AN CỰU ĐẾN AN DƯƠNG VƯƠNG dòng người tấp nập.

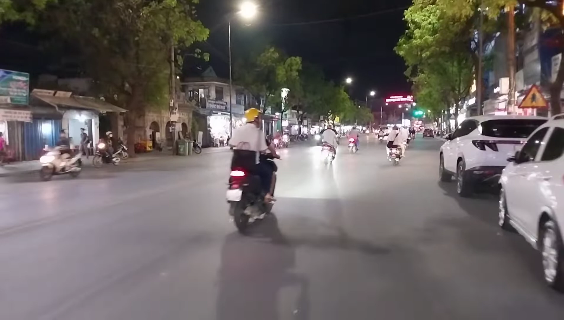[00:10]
Bên cạnh chúng ta có chè chua như thế, rất là sạch sẽ các bạn. Bên trái chúng ta là chợ Ấn Cửu. Tiếp đến là chợ Ấn Cửu.
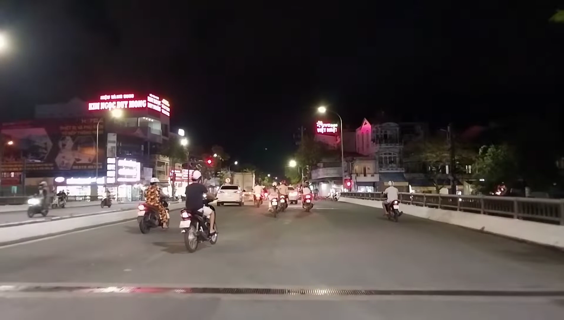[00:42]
Bên phải là đường Phan Chu Trinh và bên trái chúng ta là đường Vàng Vàng hay là gọi là Hai Triều ạ. Con gần buôn bán đoạn đường này đến về Gạch Men.
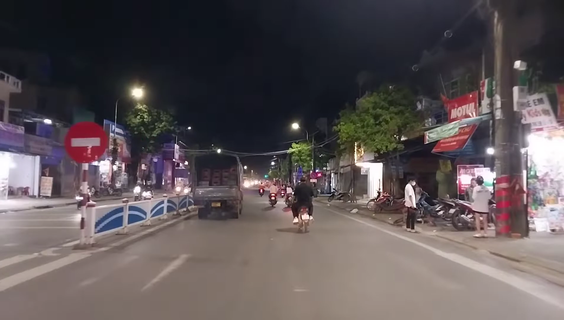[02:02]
Cửa hàng nội thất ô tô, cửa hàng Honda, Hoàng Thông,
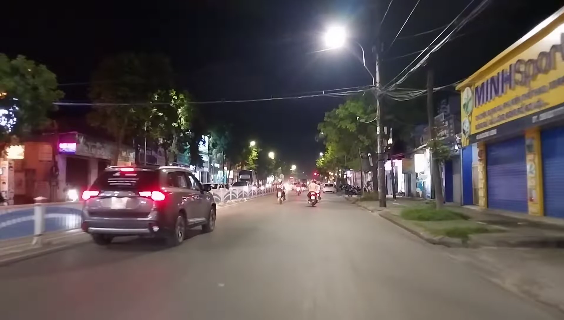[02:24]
cửa hàng xe máy tính. Và tuyệt đường là chúng ta giao nhau với đường Hồ Đắc Di.
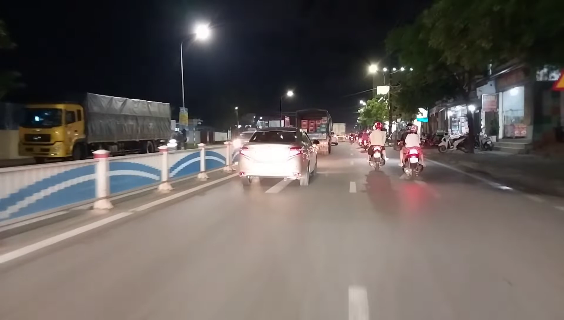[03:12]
bên trái chúng ta là bên xe Việt Nam các bạn nhé.
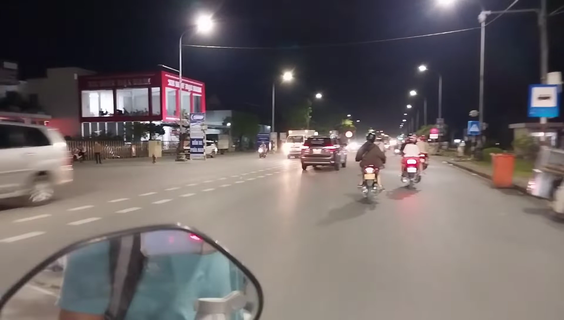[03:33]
Phải chúng ta là trường Âu Lạc.
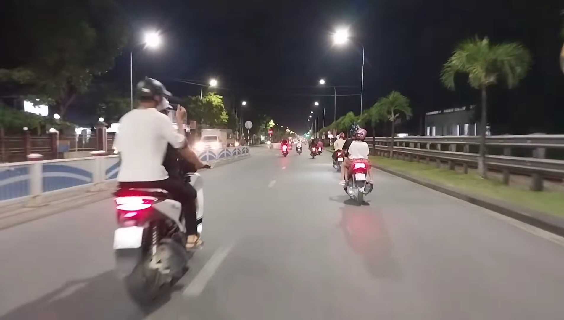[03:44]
Ta đang đi qua cổng bạc một các bạn.
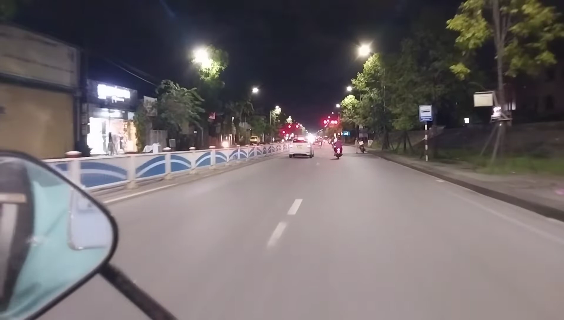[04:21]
Bên phải chúng ta là đường Tàu Hỏa. Nó đi song song với đường An Dương Vương các bạn. Bên trái chúng ta là đường Âu Lạc các bạn. Bên kia là Sở Giao thông Giảm Giao thông của bạn.
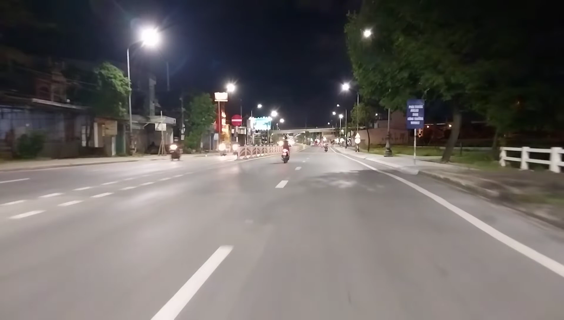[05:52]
Các bạn trai chạy xe bộ tốc độ rất cao các bạn. Vèo vèo. Đoạn này có nhiều showroom xe ô tô các bạn.